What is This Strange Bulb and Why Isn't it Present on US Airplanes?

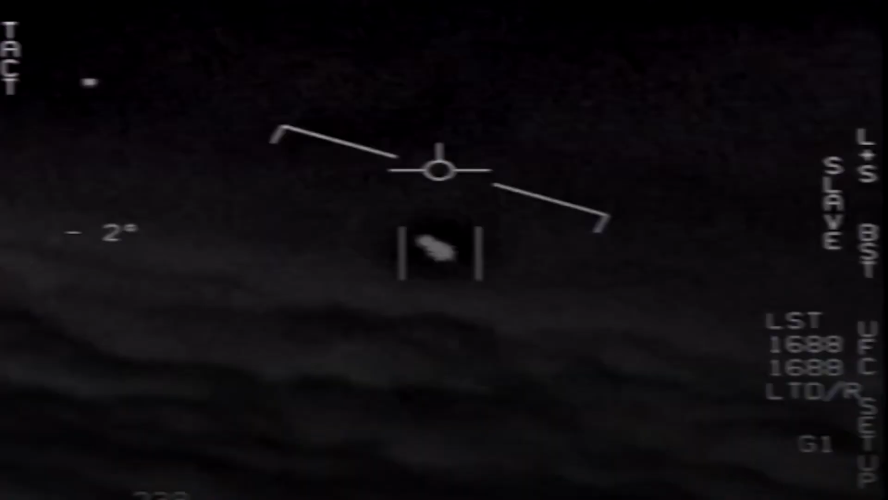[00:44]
Do you remember this unidentified flying object video that the United States declassified a few years ago?
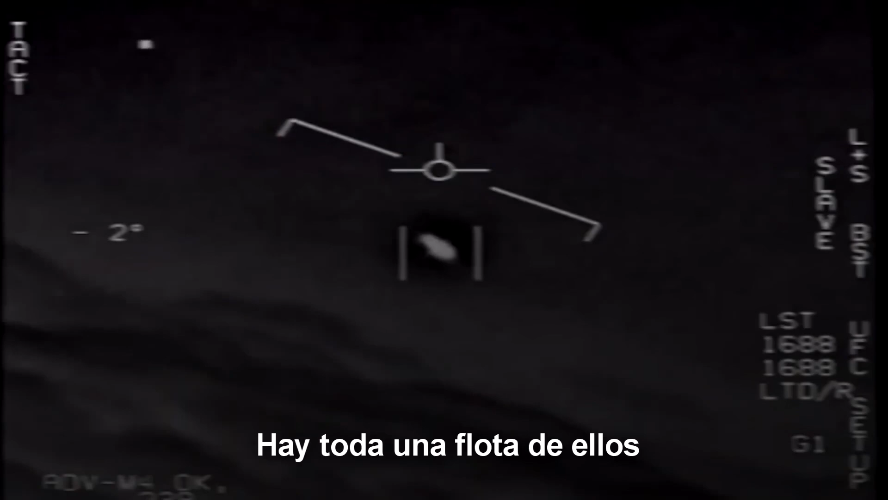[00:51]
Well, this video was captured by an infrared search-and-track.
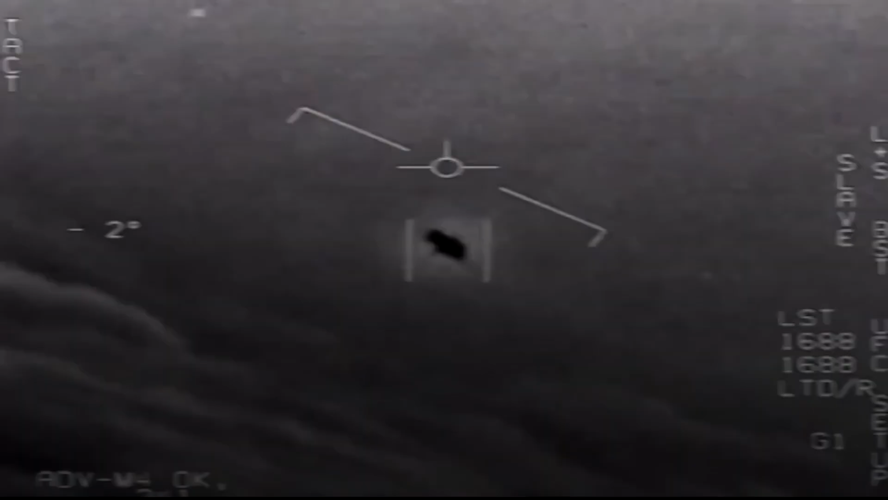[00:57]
To cut to the chase, this strange protrusion on the world's most advanced planes is nothing more than an infrared search-and-track system.
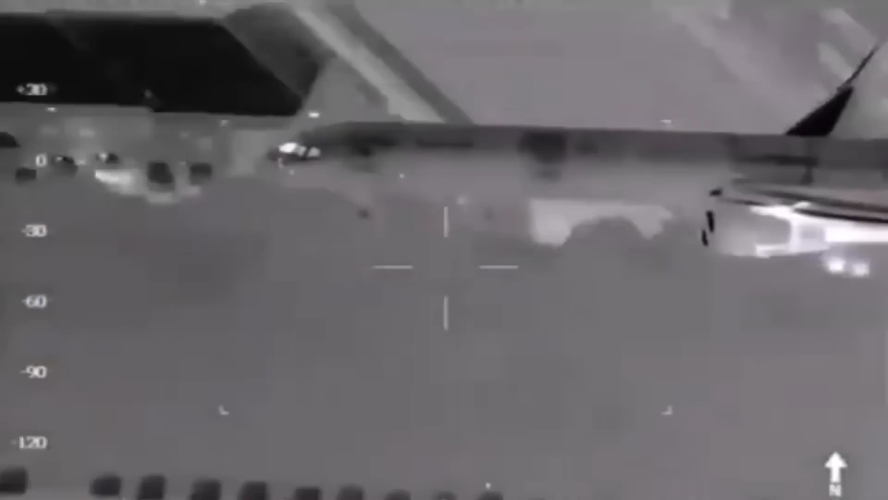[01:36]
These waves are captured by infrared search-and-track systems
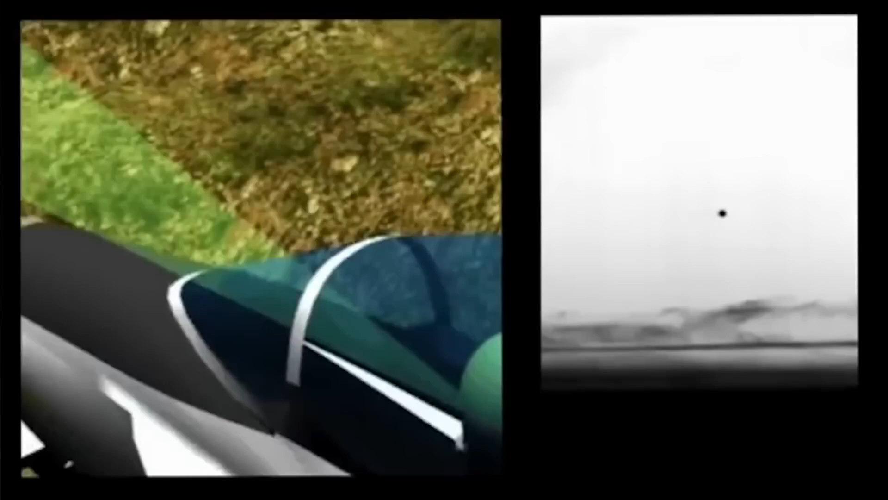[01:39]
to thus detect any object that emits atypical heat in the environment from a distance.
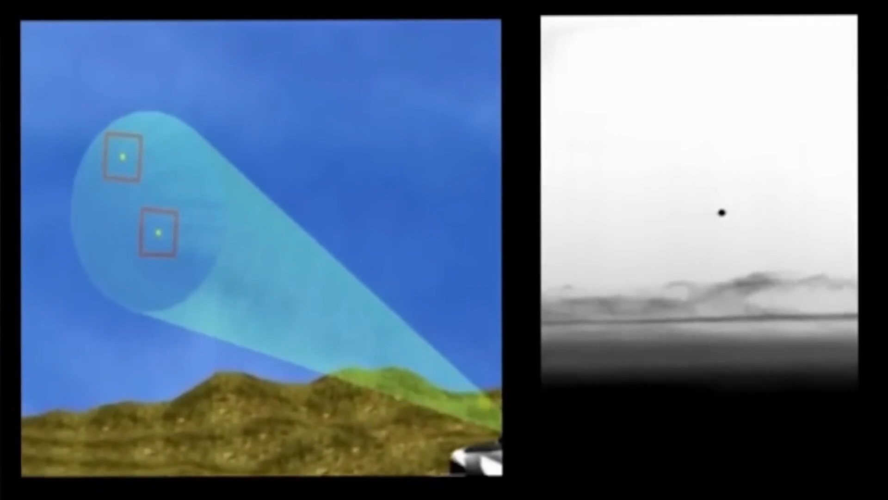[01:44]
So they are basically thermal cameras.
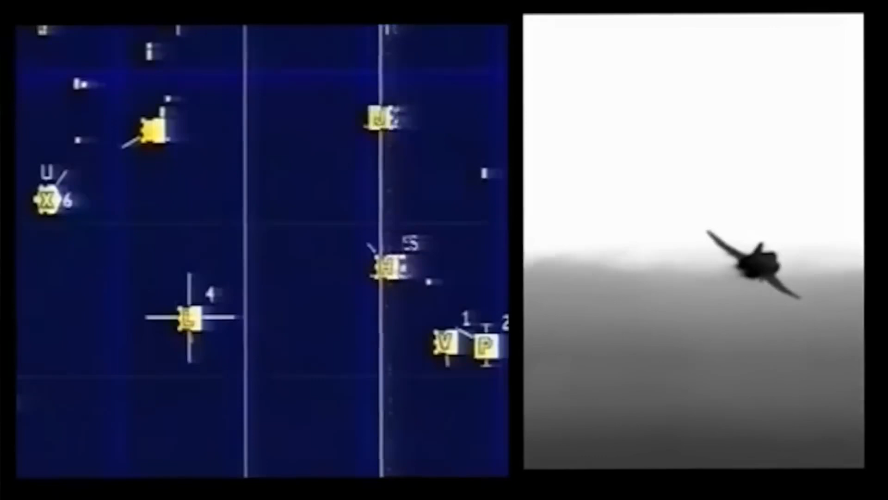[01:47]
This is a concept completely different from radar.
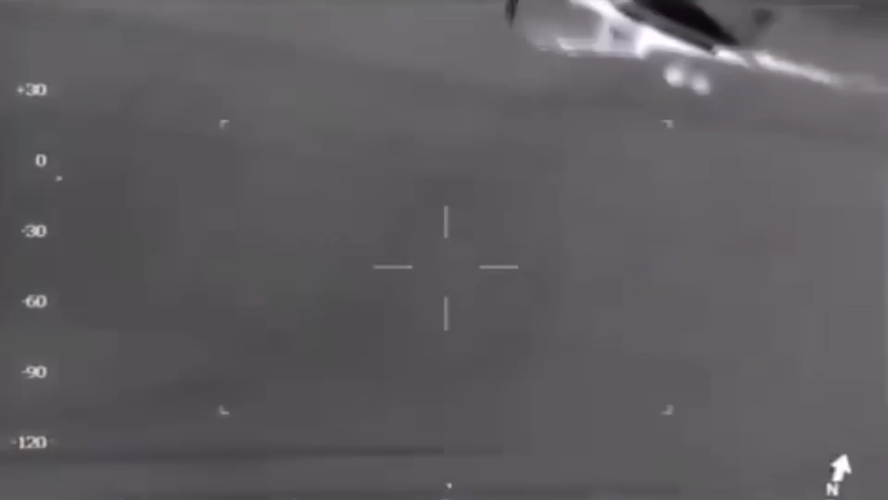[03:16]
Well, the problem with these types of systems They are easily distorted, causing IRSTs to not have as good a range as radars. They normally exceed 100 kilometers in range.
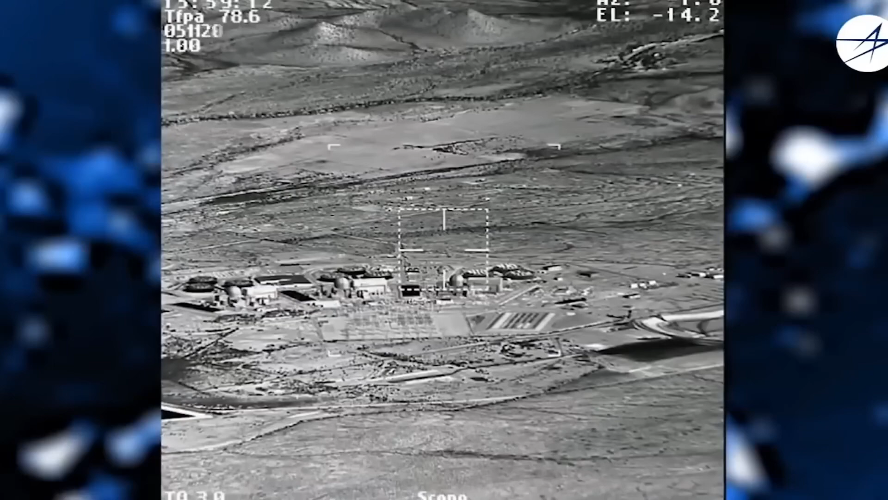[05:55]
And as you can see, it allows you to see targets perfectly as if you had them at your side, day and night.
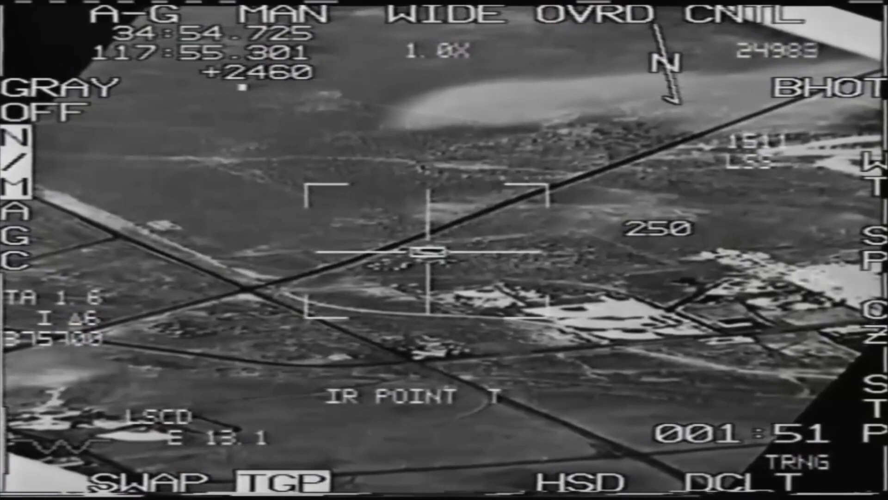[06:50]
They are becoming more sensitive and have more range. So stealth technologies are gradually becoming more and more vulnerable to aircraft with these systems.
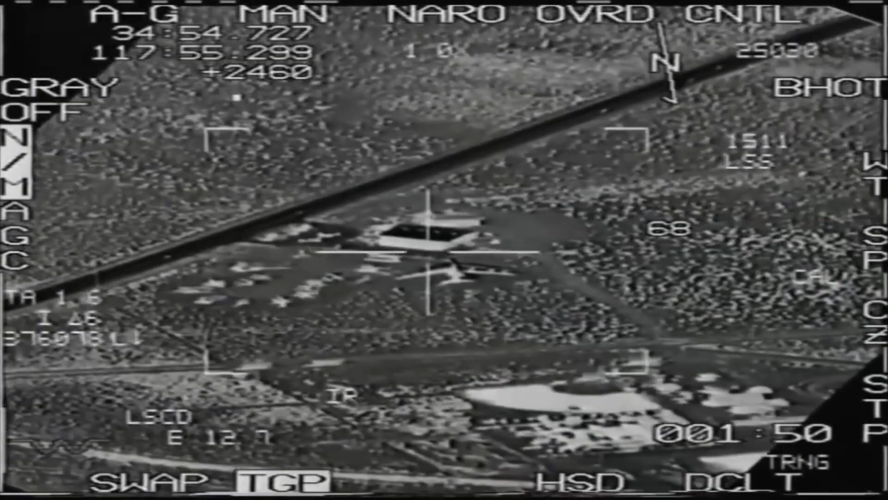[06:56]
The most advanced ones have 360 degrees
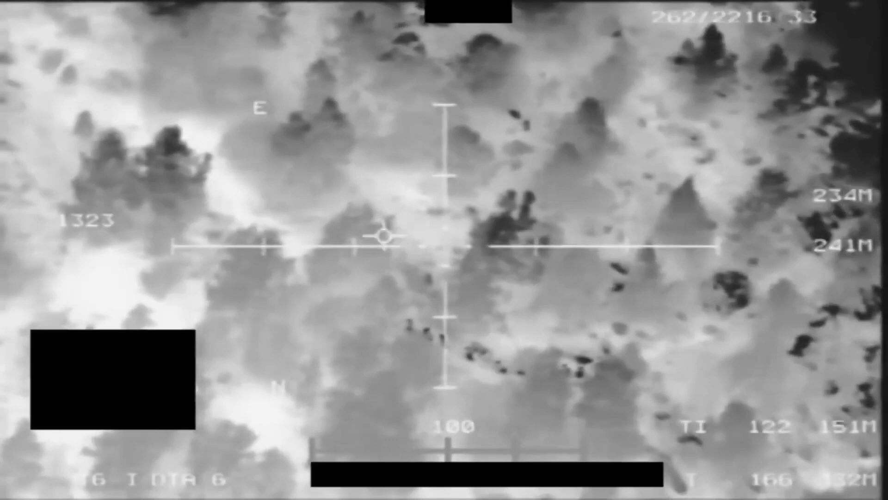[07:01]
operability and even exceed the range of a standard radar.